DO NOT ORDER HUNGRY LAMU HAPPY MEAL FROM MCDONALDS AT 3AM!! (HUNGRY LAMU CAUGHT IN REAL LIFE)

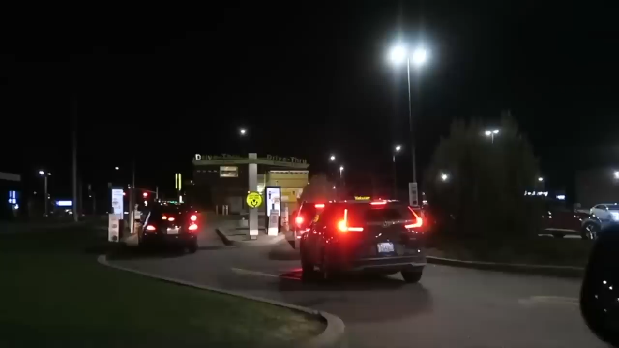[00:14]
Actually at the McDonald's drive-thru and I feel like everybody's gonna be ordering this happy meal right now.
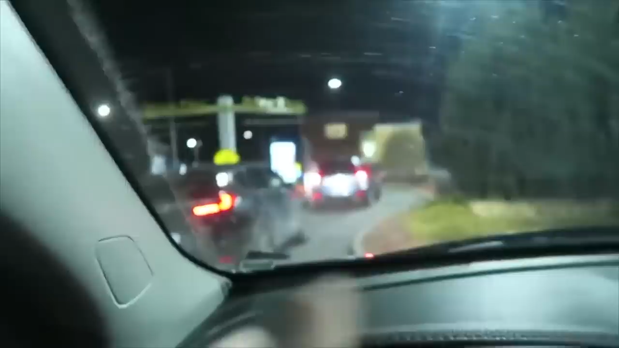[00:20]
But guys, I literally think I see it on the menu right now, guys. Oh my god, we're actually the first people that's actually gonna be getting this happy meal. Let me know if you guys see it on the menu right now, guys. Oh my god, it's usually over here, guys.